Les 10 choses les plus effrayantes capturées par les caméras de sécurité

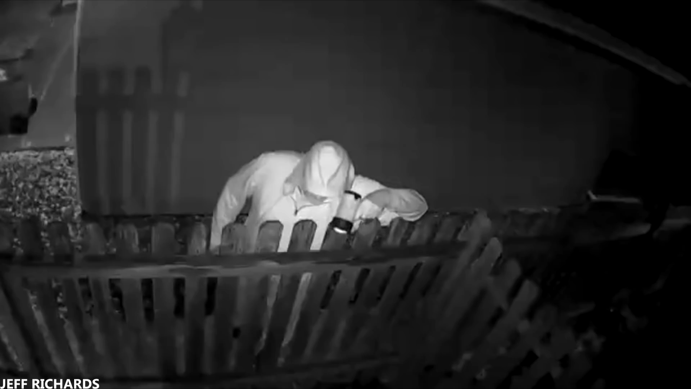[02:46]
Son voisin se promène la nuit vers 2h avec une lampe de poche à la main et regarde même dans le jardin de Jeff.
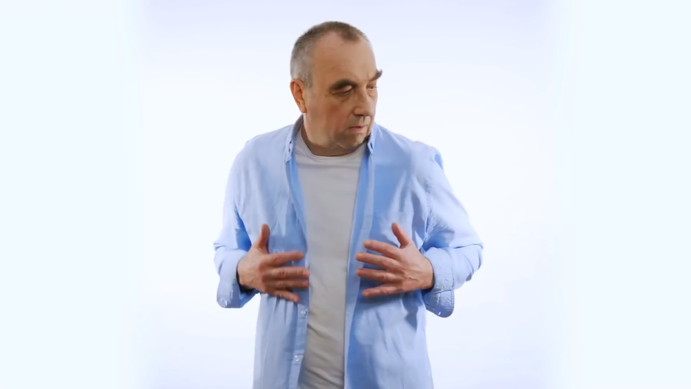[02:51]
Bien sûr, il aurait pu perdre quelque chose, mais ce qui est étrange, c'est que son voisin fait cela plusieurs fois pendant des mois et des mois.
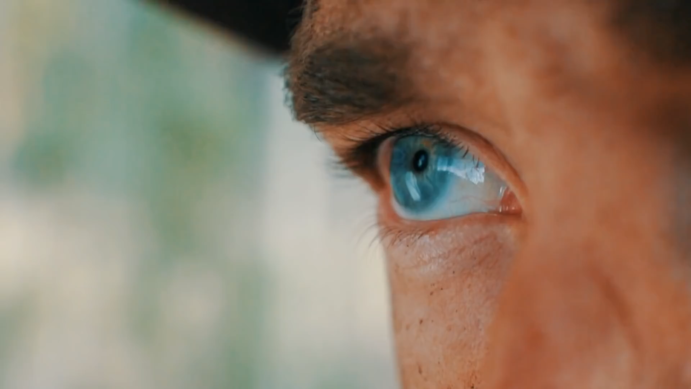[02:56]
Dans cette vidéo, nous voyons le voisin regarder à nouveau par-dessus la clôture et juste après, il remarque la caméra de sécurité et lui sourit.
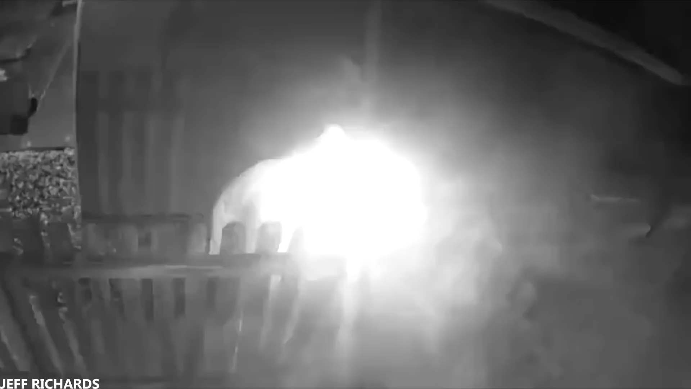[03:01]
Il est également étrange qu'il se rende régulièrement à pied au même endroit, comme s'il y avait enterré quelque chose.
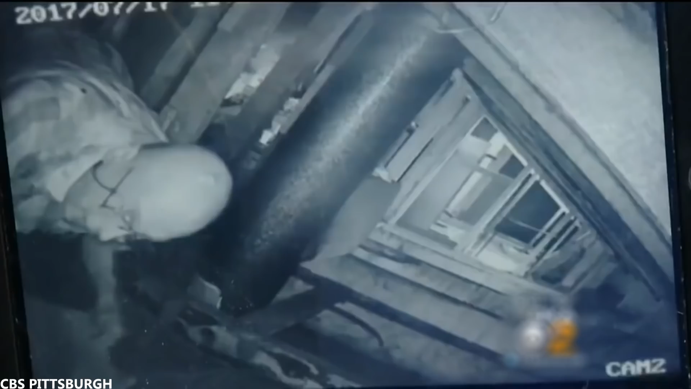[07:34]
Lorsqu'il a regardé les images, il a vu son voisin de 69 ans rampé dans le grenier. Il s'est donc avéré que le voisin les espionnait, lui et sa femme, à plusieurs reprises pendant qu'ils dormaient. Le voisin avait percé des trous avec sa perceuse et fait un mur amovible pour accéder à leur grenier. Jeremy est allé à la police avec ses preuves et l'homme a été arrêté rapidement. Numéro 1
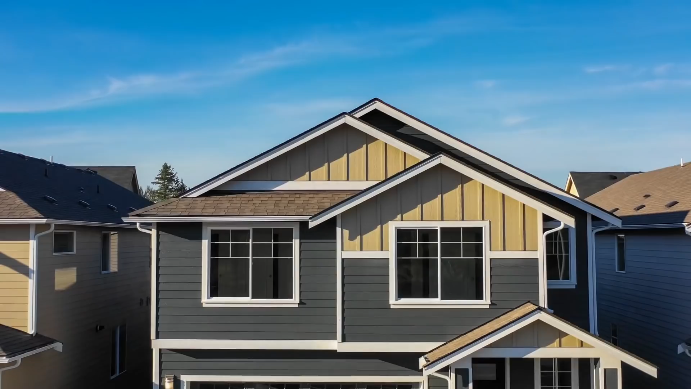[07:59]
Cette vidéo a été publiée en août 2017,
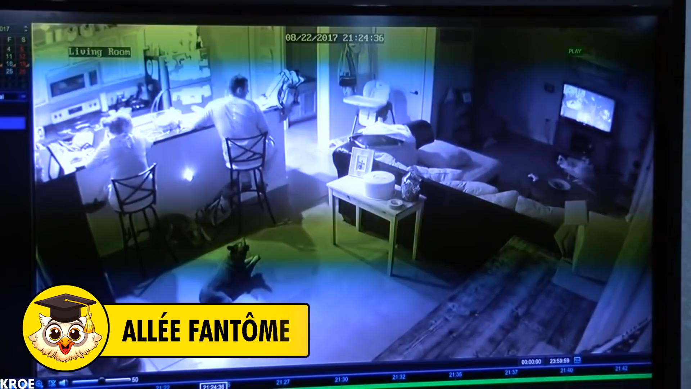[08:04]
dans laquelle la famille Hernandez était en train de dîner lorsque l'homme a soudainement remarqué quelque chose sur sa caméra de sécurité. Il a couru vers l'écran de télévision et a dit « Qu'est-ce que c'était ? C'était une personne ?
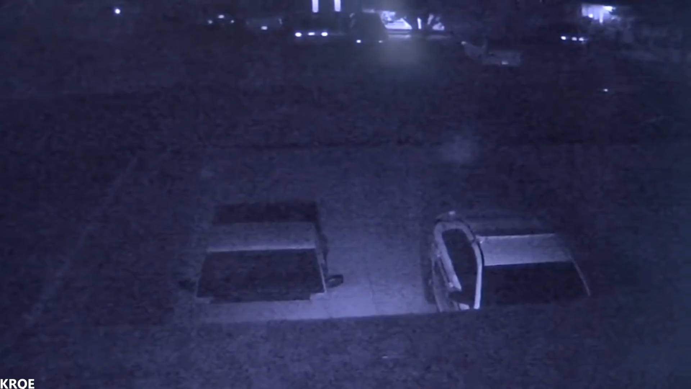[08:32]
silhouette qu'elle a vue était peut-être le fantôme de l'ancien occupant. Ou du moins quelque chose qui n'est pas de ce monde. D'autres personnes pensent que c'était juste une personne qui courait. Malheureusement, nous ne serons jamais vraiment sûrs. Avez-vous déjà enregistré quelque chose d'effrayant devant une caméra ?